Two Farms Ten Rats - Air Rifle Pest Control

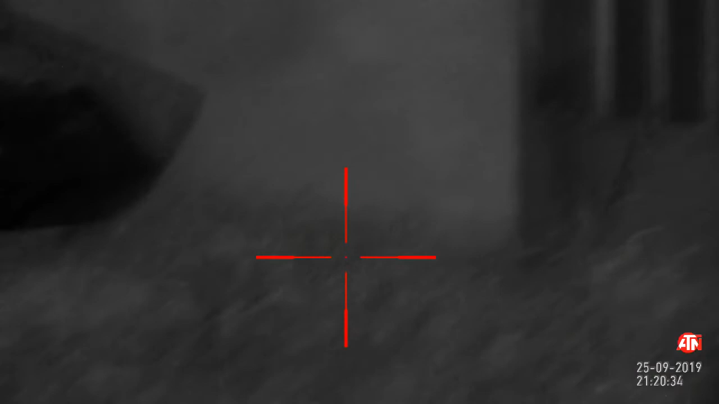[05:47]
Come back up the hill. Where the bucket is. And the brush. And there's another rat coming out from the nest underneath.
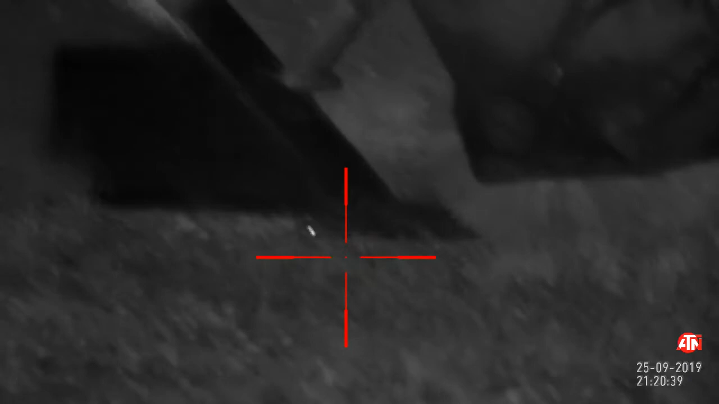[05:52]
Seems to be a little hot spot this.
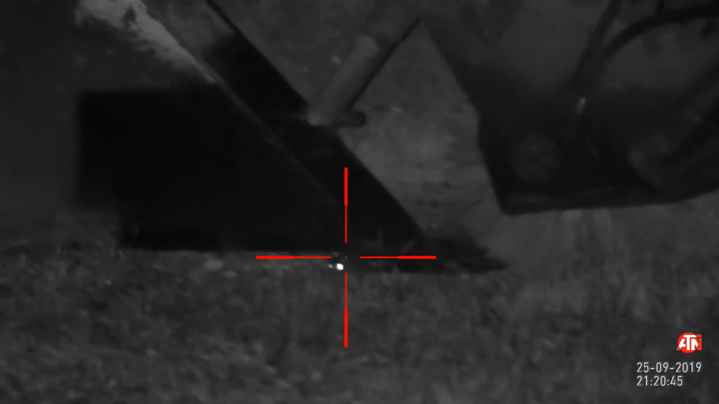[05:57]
So I let him poke his face out. And I slam a pellet in there. I thought I'd miss first.
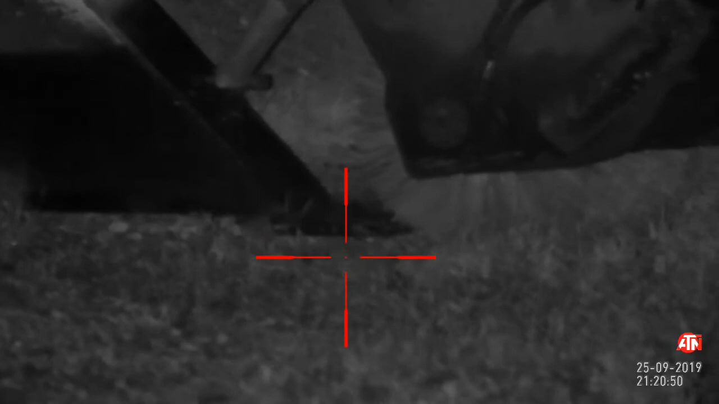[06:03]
Definitely didn't. I hung on the target a little bit. You see helicopter tail. Back legs kicking. And that was a nice clean head shot.
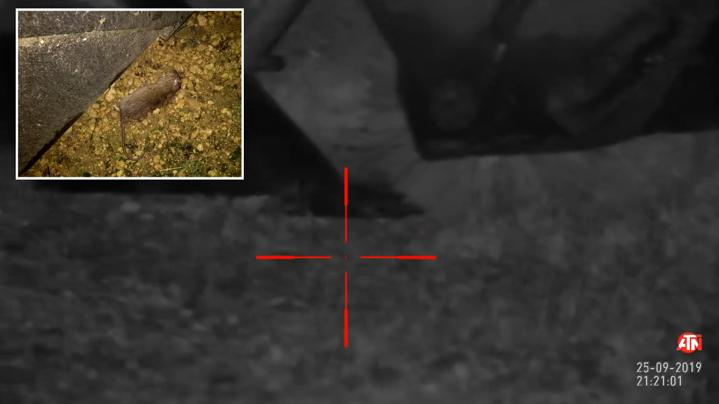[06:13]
I'm liking the Air Arms S510 Ultimate Supporter and GSB Exact Heavies combo. Only just started using them. But they are hitting really hard.
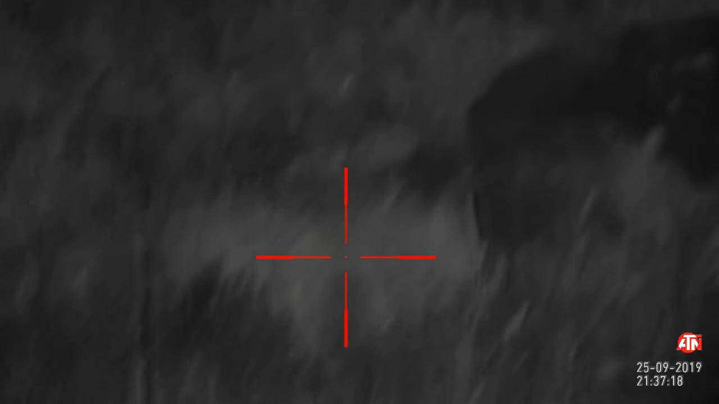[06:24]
And very, very accurate. Very pleased with this. So this is the area just down to the right of where that bucket was. A lot of greenery. A lot of sort of weeds and stuff down there. I did see something on the thermal. Now the problem you've got with the thermal is. You can pick up the heat signatures quite readily. But when you try to translate that to rats in night vision. It's quite difficult.
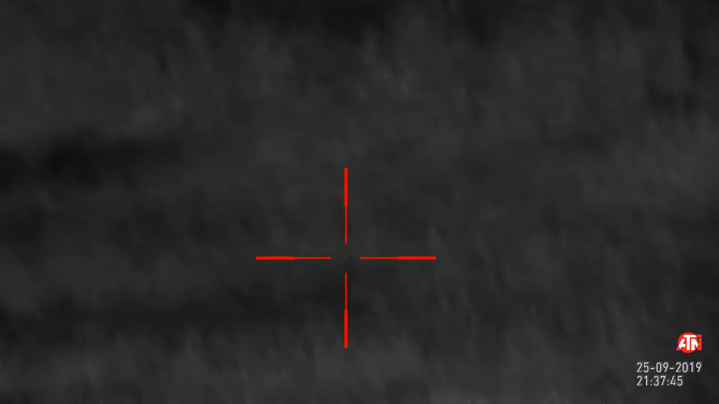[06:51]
Because you can see the rats through the foliage with the thermal. But when you switch to night vision you're kind of relying on the eye shine to pick out the rats.
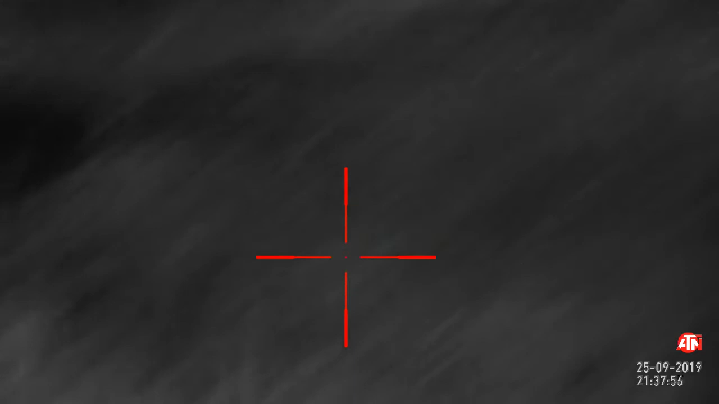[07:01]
It's quite difficult to find them in amongst long grass like this. The thermal is fantastic.
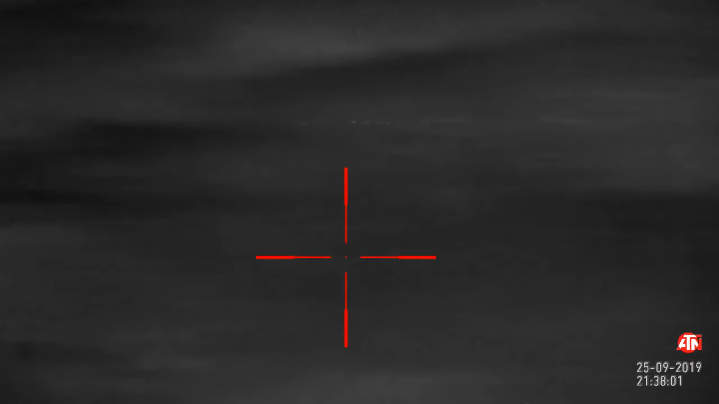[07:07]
But unless you can pick them out with a night vision you can't get a shot on them.
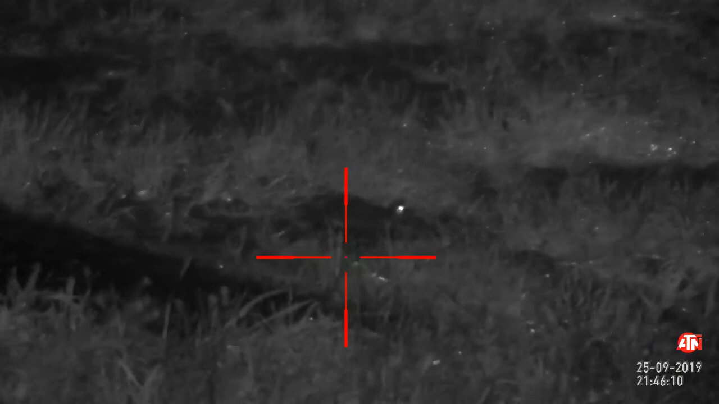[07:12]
So here's one just come out of its nest. Poking his head up. Sitting on his roof. Having a look around.
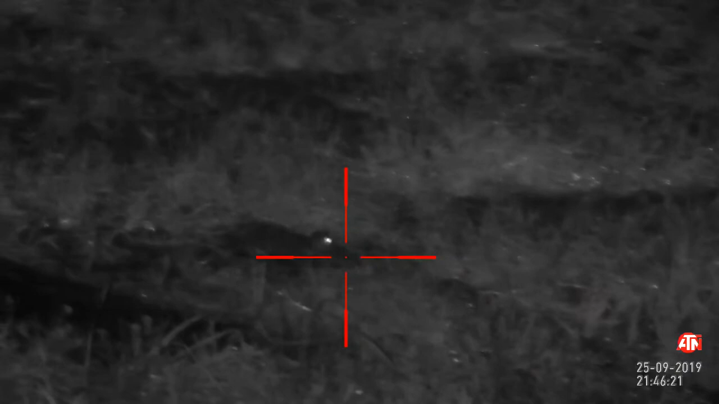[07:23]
Enjoying the evening. Well he was enjoying the evening. He was fine until I came along. Didn't look that big on the NV. But when I went to pick him up. He was a big chap.
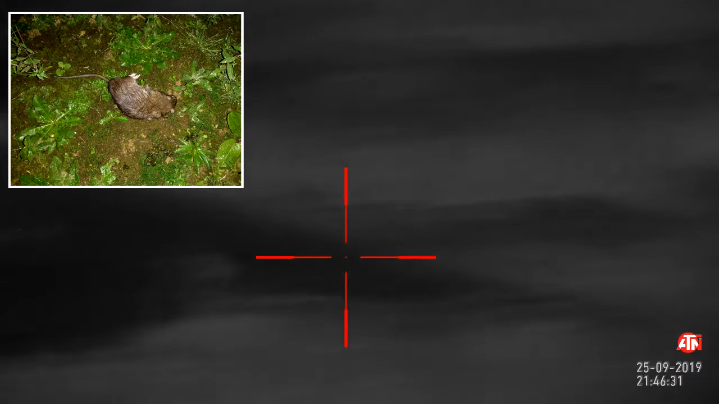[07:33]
He's been on the steroids I think. Not just the grain. Back over by the metal tower structure. Big metal thing. Support pillar. Whatever it's called.
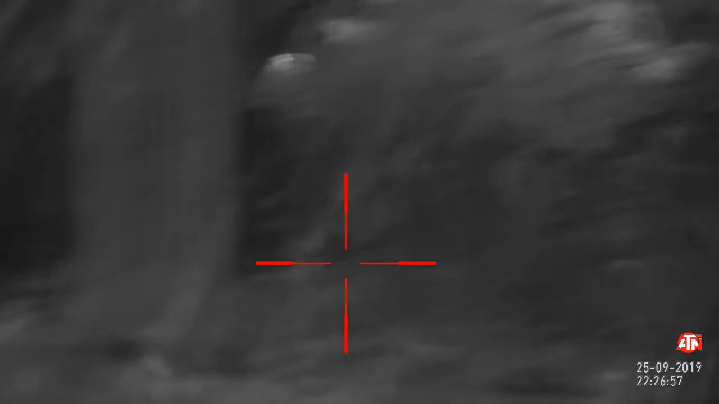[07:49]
Not sure. But. Whatever it's called. It's harbouring rats. I'll go for him on the left. But he buggers off. So I take it out on his friend on the top right.
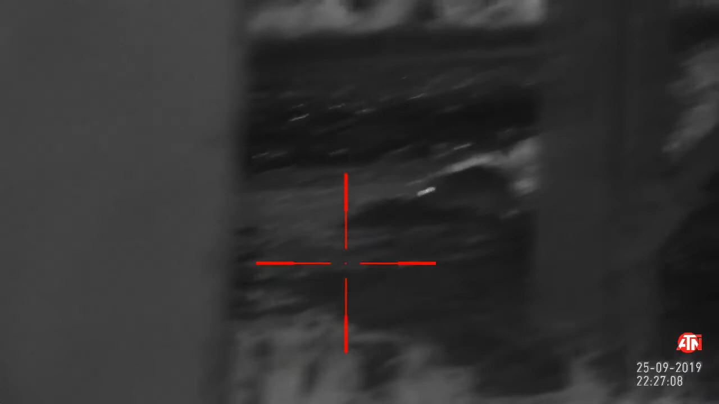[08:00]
With a nice high body shot. Wallop.
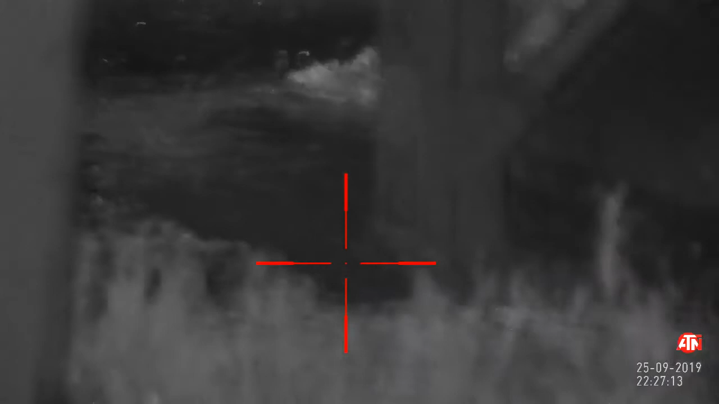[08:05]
He's out. He plays hide and seek a little while.
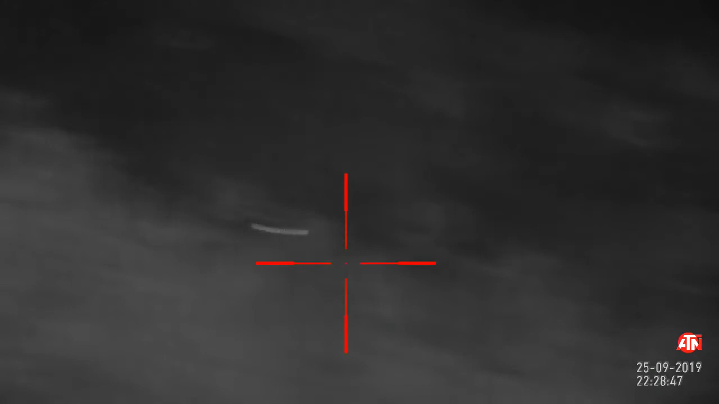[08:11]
Eventually nail him down. And finish him off with a pellet. Nice head shot there. You can hear him thrashing around. Behind that greenery.
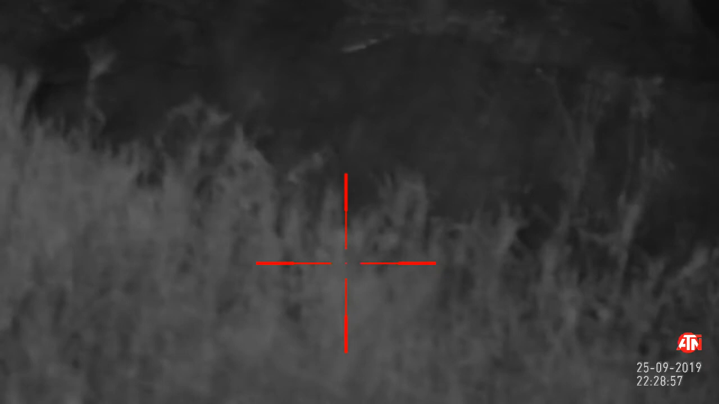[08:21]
So. He's not going anywhere. In the main barn. At the bottom of the yard.
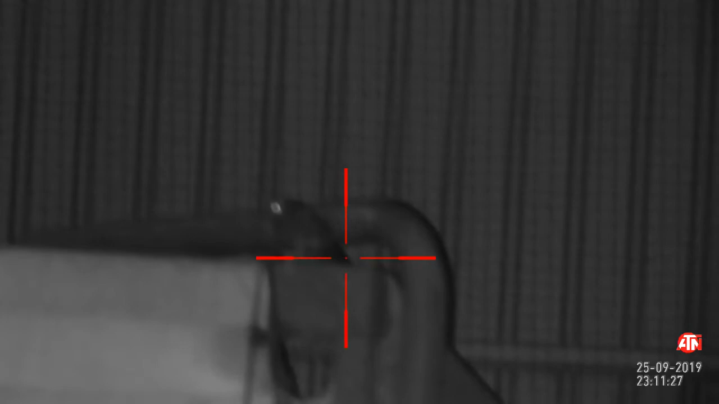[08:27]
I spot this. Now. Ferals are on the quarry list. I couldn't identify the bird properly.
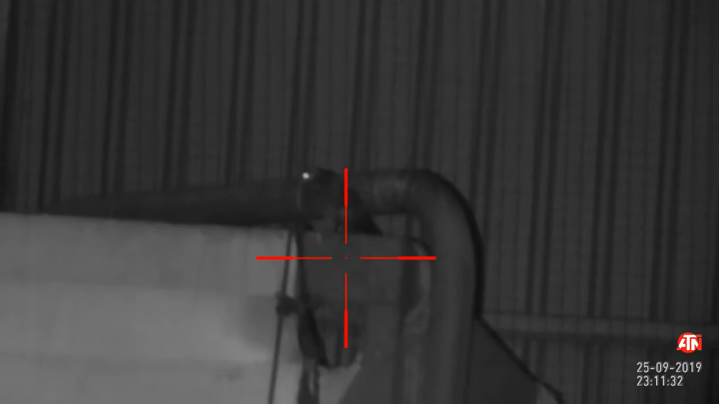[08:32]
In night vision. With the infrared. And.
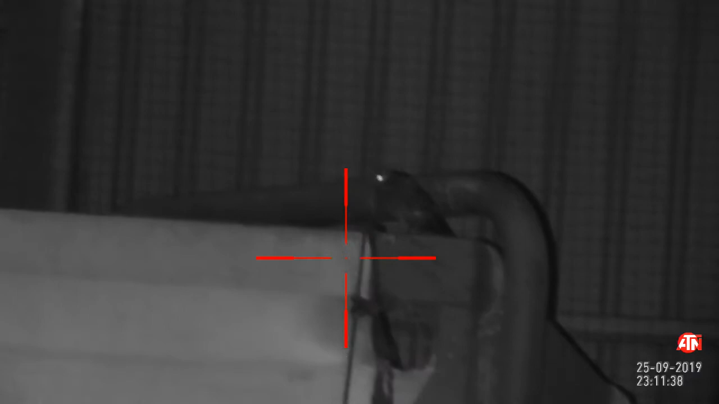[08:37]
I didn't want to take the chance on shooting a bird. I shouldn't. So. I left that to be on the safe side.
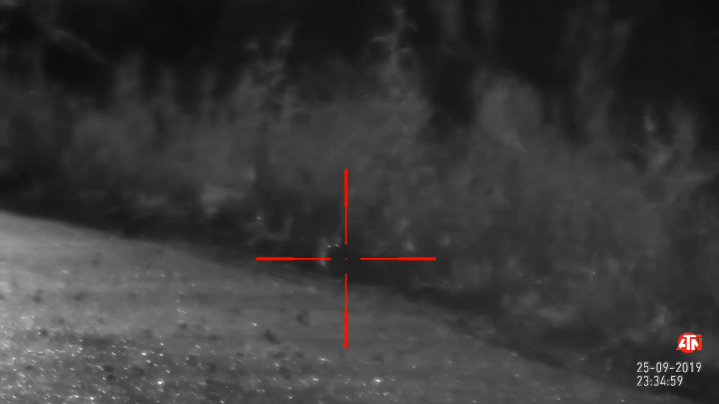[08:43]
Back out on the main road. However. I spot this rat hiding here. Quickly cock the rifle. Get myself steady on the shooting sticks. And.
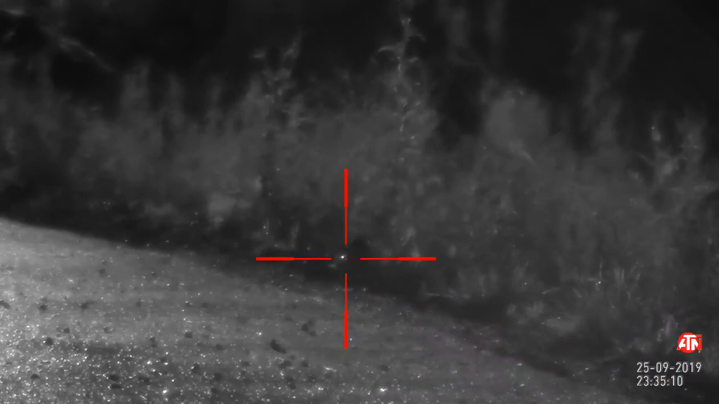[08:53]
I did hit him. That was an upper body shot.
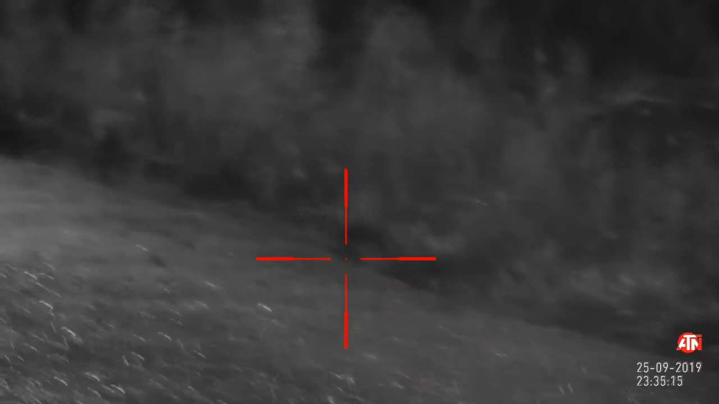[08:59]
He's lying there on the side. And his mate comes along. Tries to chew his face off. I think. Or his feet.
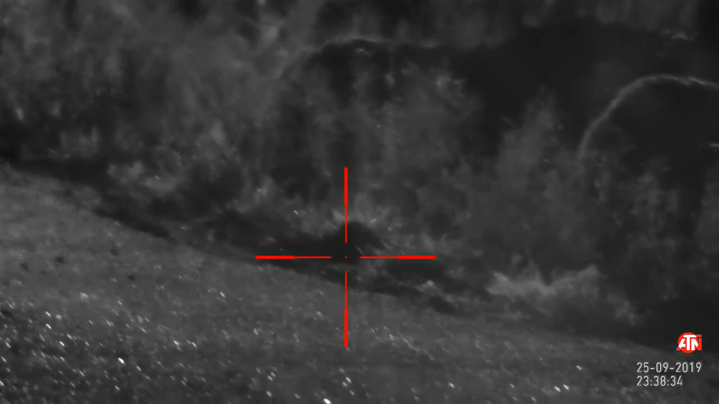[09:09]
He's eating them anyway. I'll give him some dessert. There's another two in the bag. See the kicking and thrashing around there.
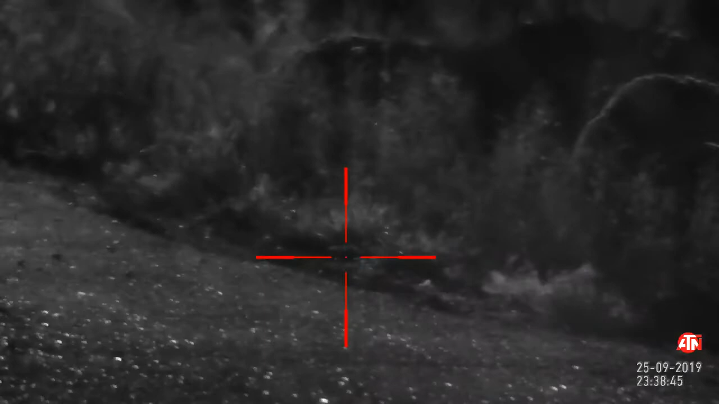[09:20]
Two dead rats. This is the huge rock just underneath that metal structure.
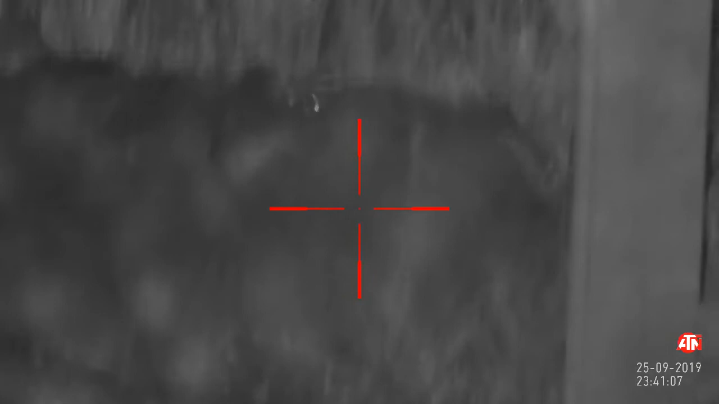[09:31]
Now. I take a shot on him.
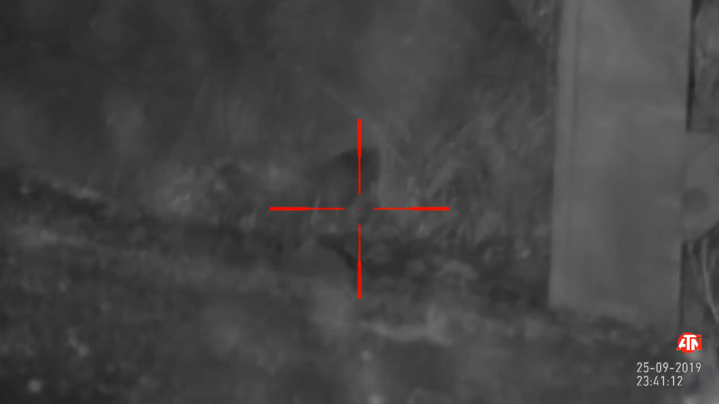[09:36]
In hindsight. I think I took that a little bit too soon. And I end up hitting him in the upper body.
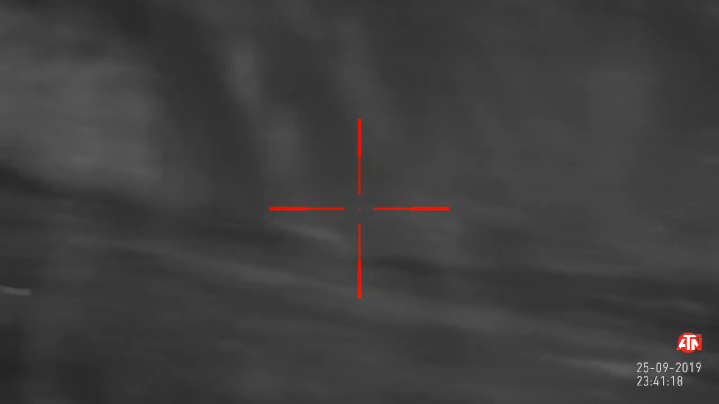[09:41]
But. Those heavies. I'm very confident. He's going to bleed out very quickly. So. He disappeared down the hole.
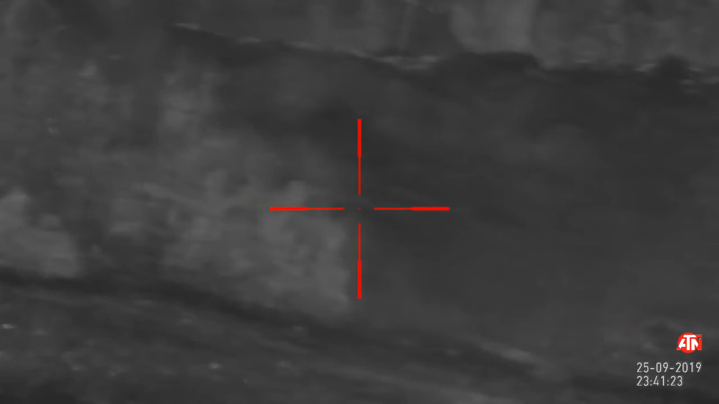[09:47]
And I wasn't going to put my hand down there. To pull him out.